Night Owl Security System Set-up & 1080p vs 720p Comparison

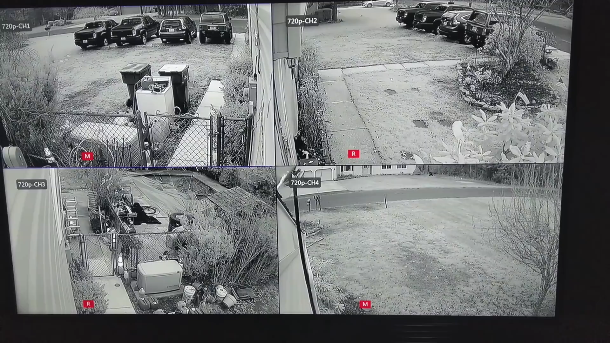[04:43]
But these are the four 720p cameras on the 720p system that I have set up. So you can full scale it and take a look. Now this is in, this is in the daytime of, this is about evening. It's just dark enough that the cameras have switched to night vision. In the daytime, they are full color. But, um, the quality's okay. You can't see a ton. So, like, for instance, if we try to zoom in to this over here,
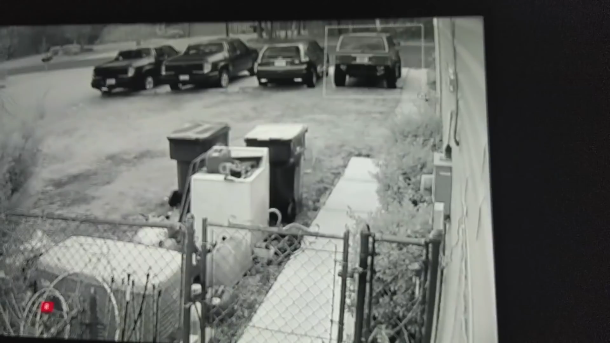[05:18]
it's a little distorted. But, uh, there's not a whole lot of detail.
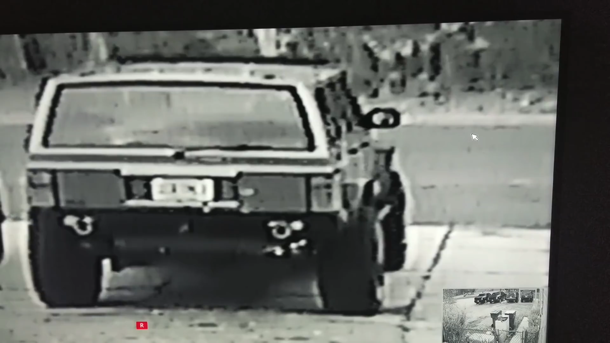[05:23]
And at night, it is literally just, it's terrible. You can't make out really anything. You can see a shape, maybe. So let's see, um, um, this, this camera right here.
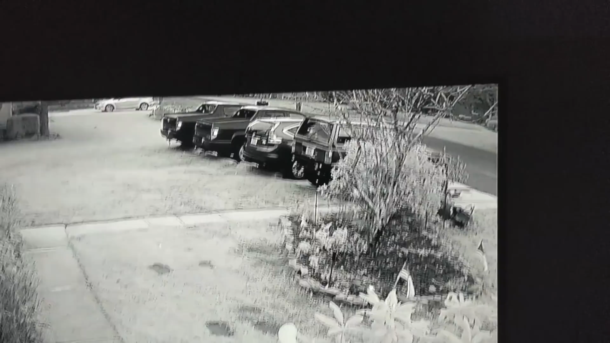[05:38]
So this is the one that we'll switch. So keep an eye on that. Then again, see cars drive by. And we'll zoom in.
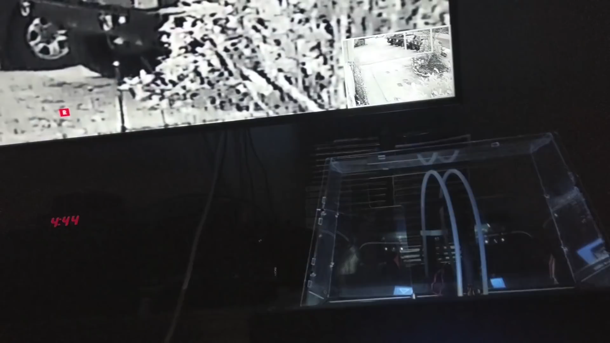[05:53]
So that's what you can see with 720p. On a 720p camera. So let's see if I can't hook up to 1080p in the same location.
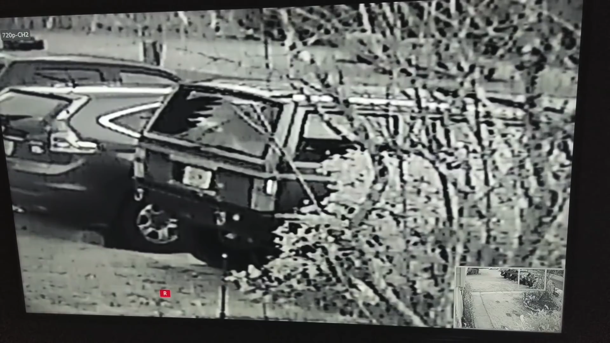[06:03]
So this was only a temporary setup, but that's how obvious the 720p camera is over there. It's black.
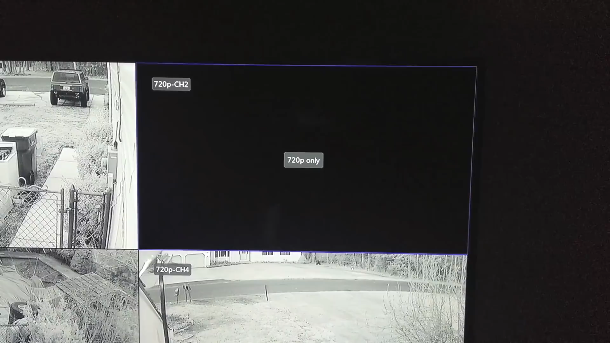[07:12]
So if you plug in a 1080p camera, it won't even do anything. So it's a shame. That means you couldn't get the cheaper DVR, because I really wanted to see the difference. Huh. Well, that's a bummer. I guess I'll have to set up the other DVR unit done. So here we are in the 1080p system.
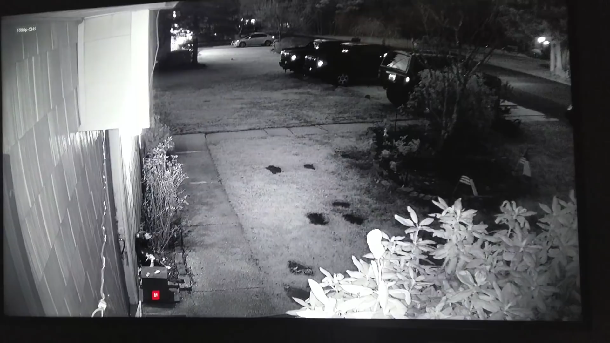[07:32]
Now, just looking at it with my own eyes, there's definitely a lot more definition by far, and you'll notice something else. It's wider. The 720p cameras are a, I believe, a 70 degree field of view. This one has a 100 degree field of view. So you get a lot more in your frame. So, I had blind spots before. Now, I think by angling the cameras properly, I can get rid of those blind spots, which is amazing. Alright, so let's just come in here. Let's look at the same spot we did before.
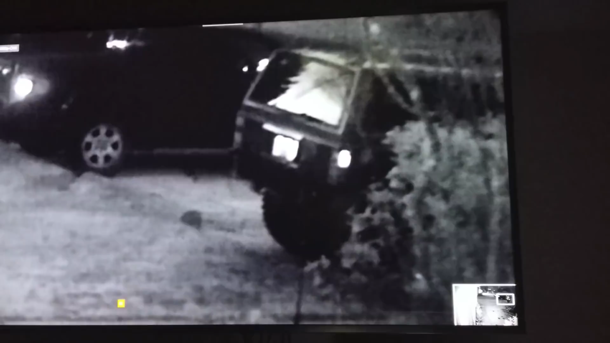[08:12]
But that is a very decent quality. Let's, let's go over here.
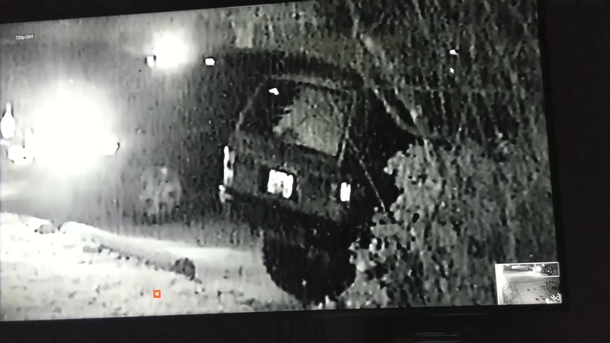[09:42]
Nice and fuzzy. Okay, so the zoom kind of changes when you switch video signals. But I tried to put it back in the same spot. Now you're kind of fighting a battle here and it would be nice to really compare them on the computer, get the raw files. Because even though the signal is clearer and you have more megapixels,
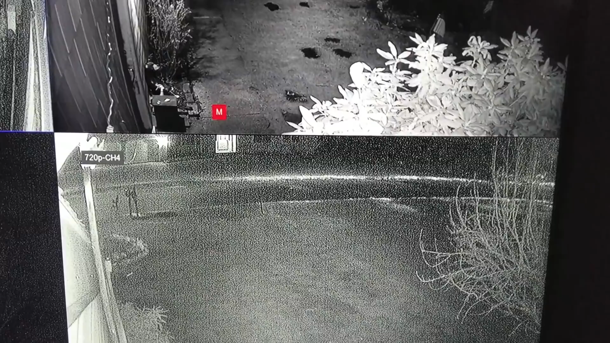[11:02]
You can't see a whole lot of detail. It's pretty bad. So yeah, that's much better. So I think I'm going to go hook up all the rest of the cameras. So already, here we are. This is the second camera that I went to go put up and this one, the lens is fogging up.
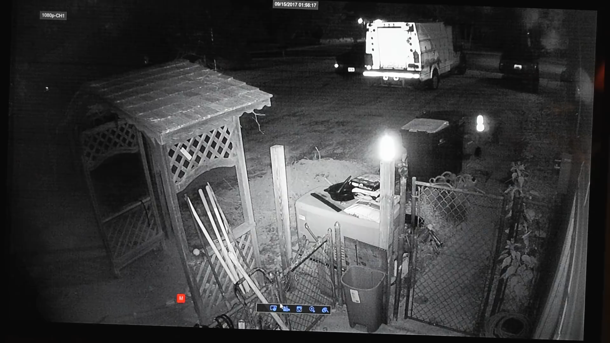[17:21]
A single clip brings you a couple different options for that camera. You've got color settings, you've got zoom, instant playback, a manual record, and a manual snapshot. So if you want to do a zoom, you can come in here and do this. I wish it would stay in proportion to the screen, because otherwise you get this really goofy cropping if you don't do it right.
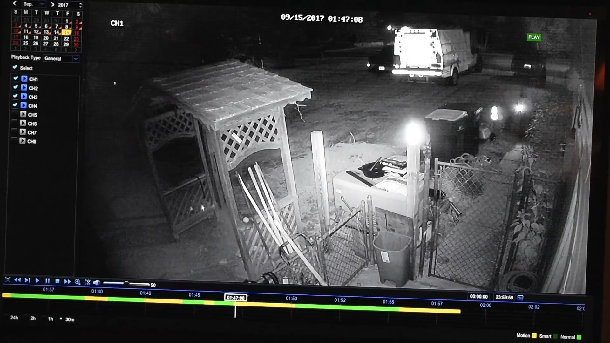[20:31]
And for farther zooming, you can also zoom even closer. Get a better look at the perpetrator. I really can't see much.
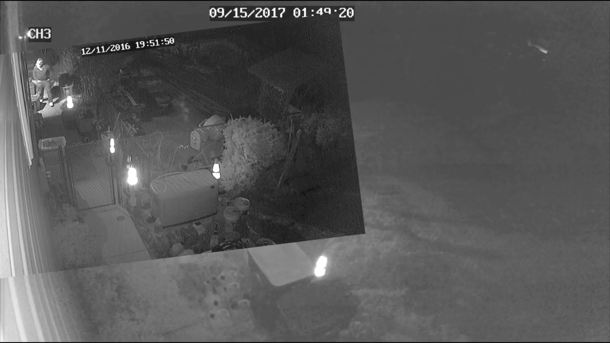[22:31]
Right here we have the 720p metal camera over top of the 1080p plastic camera. These are about actual size. So even though the 1080p is wider, since it's got more resolution, you still get about the same amount of information just over a wider field of view. Too bad the plastic one looks absolutely terrible. Okay, so next up,
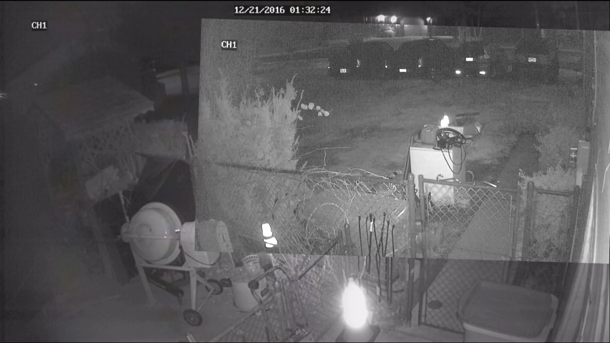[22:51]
now we have the 720p metal on top of the 1080p metal one, so this is the better of the 1080p's. You can still see the same difference in the field of view and all that, just a lot less noise. So now let's play some actual clips so you can get an idea of what it looks like when it's playing back. Now it's a lot more noticeable. But just in case, let's really drive this home. Let's get in there. Look at that. Just look at that. Oh my goodness. I can't believe this passes as a security system. Ugh. That is terrible.
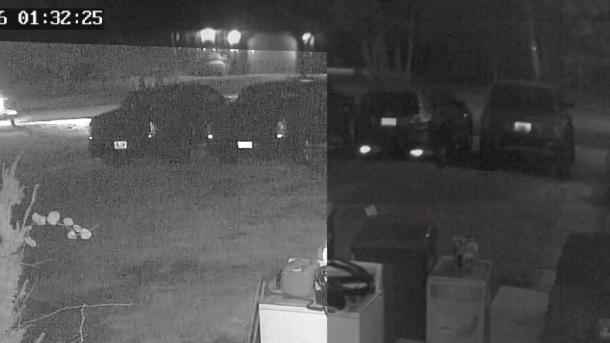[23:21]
Noise everywhere. So yeah, 1080p is definitely the way to go. Even though it's wider, you still get the same amount of information and maybe slightly even better. Now on to some clips. So we're going to start off with the 720p camera, the old system that we have. Now keep in mind that the back over there is lit up, so it actually doesn't look half bad. So let's zoom in and get a better look at it. You can see the subject quite well. But if you look, you can see quite a lot of snow in the shadows.
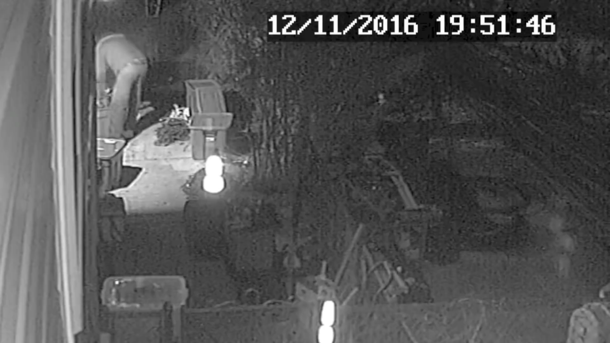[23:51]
Watch when he walks through the shadow how bad it gets. It just kind of disappears into nothing. So lighting is extremely important here. So keep that in mind throughout all this is how everything is lit. So now let's move on to our 1080p system. And I also have this zoomed in so you can see. You can see a little bit because my flashlight's on, but when I turn that off, everything disappears. Absolutely nothing.
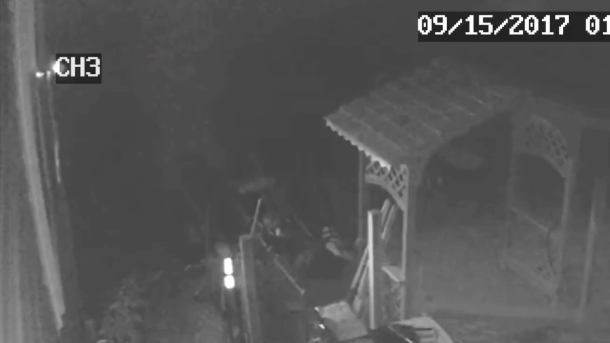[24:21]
So again, lighting is extremely critical to actually filming your subject. And as I walk forward, you'll see I'll slowly come into light, but it's pretty bad. So here's the full shot right here. You can get an idea of how wide of an angle that camera is. You can catch a lot more, but even when I'm as close as possible to the camera, you really can't see a whole lot. But that camera kind of sucks anyway.
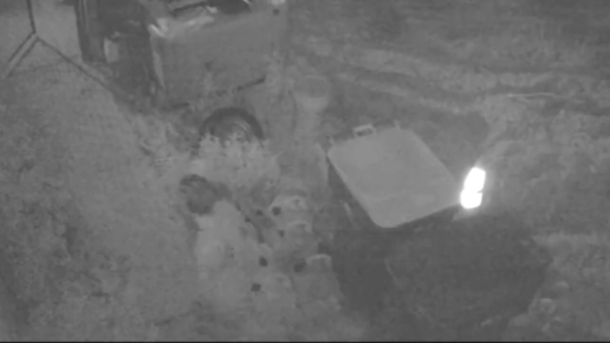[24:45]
So now let's go on to the better 1080p, the metal cameras. So here we're going to do three different distances. The first one is from the street. So this is already zoomed in a little bit. You can see figures moving around. If they're in bright enough light, again, we'll zoom in even more
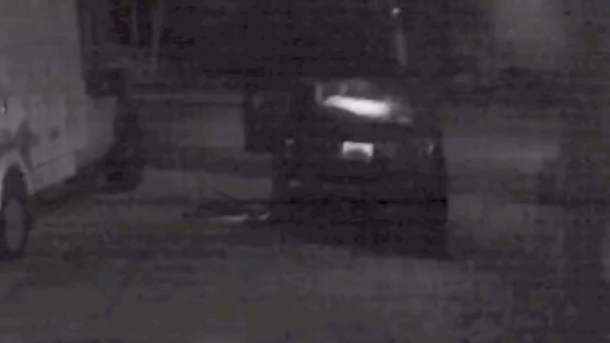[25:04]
and see what you can see. It's by no means great, but you could make out their general body figure. We're never going to identify a face from this far, though. Makes you wonder how well the digital NVR cameras are. That might be what I test next. Now right there, I actually stared directly at the camera, and you couldn't see anything. Okay, so next up, we're going to do a medium distance.